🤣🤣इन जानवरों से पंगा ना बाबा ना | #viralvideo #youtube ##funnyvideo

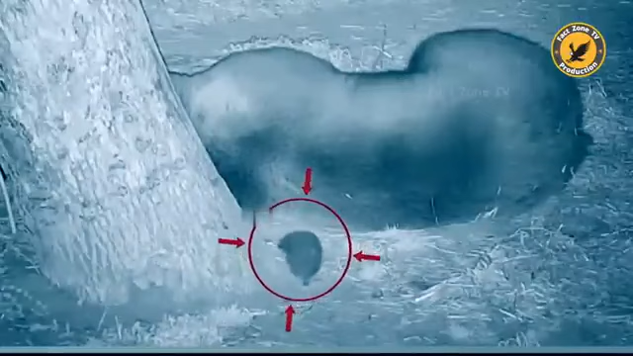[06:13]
इसके साथ मस्ती करने लगा जिससे
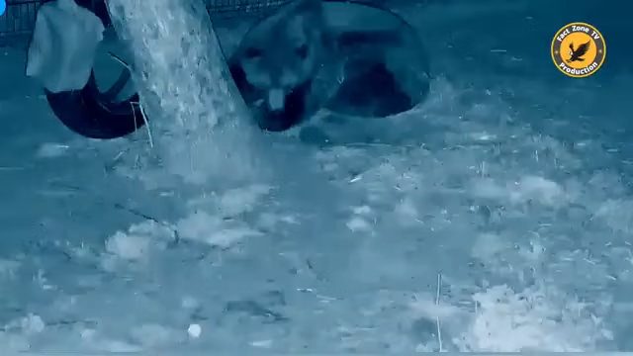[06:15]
डर कर तो ये एक बार इसको बगा दिया पर भाईया ये चुहा